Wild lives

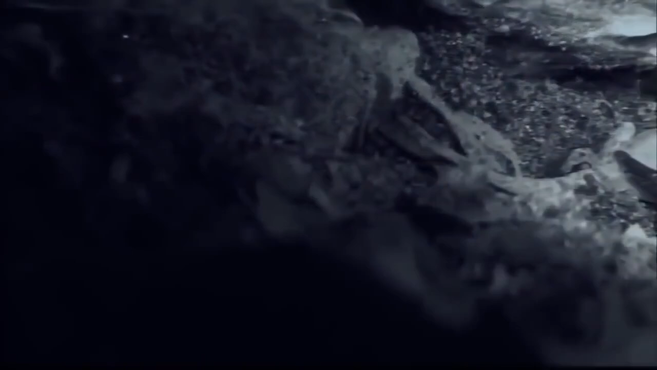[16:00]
In the damp, dark confines of its burrow, this scorpion will require days to consume its catch. Uniquely designed membranes in the torso expand like an accordion to accommodate the feast.
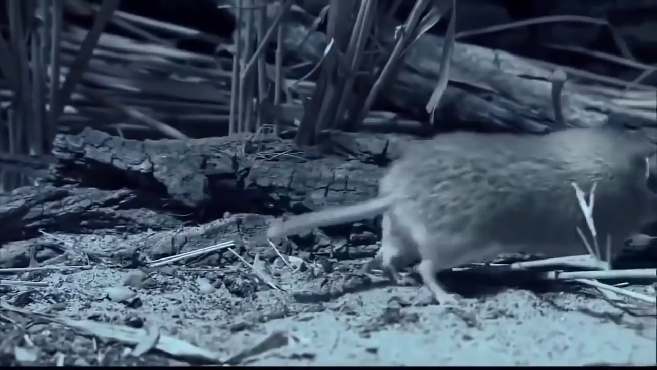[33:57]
Gregarious and rarely still, this rodent scours the ground for food.
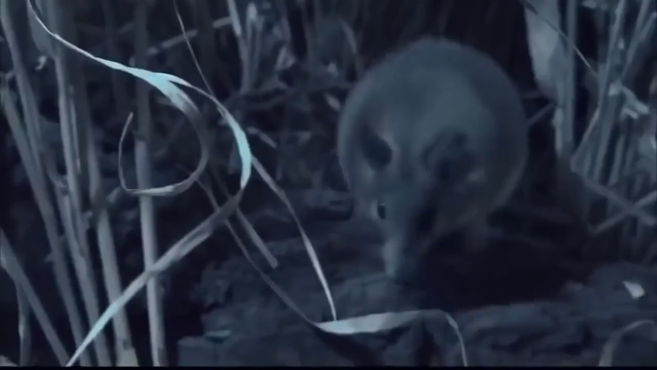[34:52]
It's usually enough to ward off a predator or an over-friendly rodent.
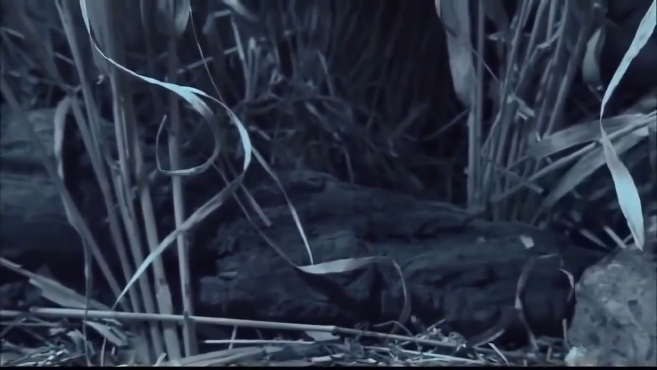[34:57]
No time for self-pity when the stomach is empty. The diet of this mouse varies according to where it lives.
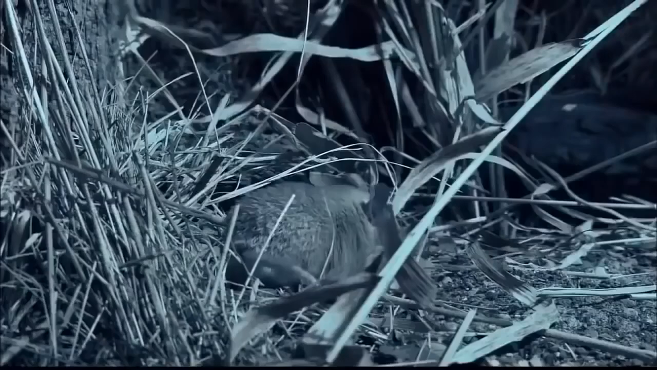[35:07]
But in this bare-bones desert environment, anything edible will suffice.